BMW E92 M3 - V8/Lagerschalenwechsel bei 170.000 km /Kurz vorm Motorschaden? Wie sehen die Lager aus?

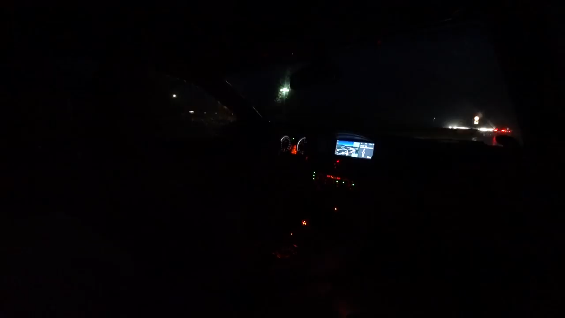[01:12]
Ich bin jetzt fast 2,5 Stunden unterwegs und wie ihr sehen könnt, das Wetter ist echt beschissen. Und es ist super voll auf der Bahn und du kannst höchstens 120,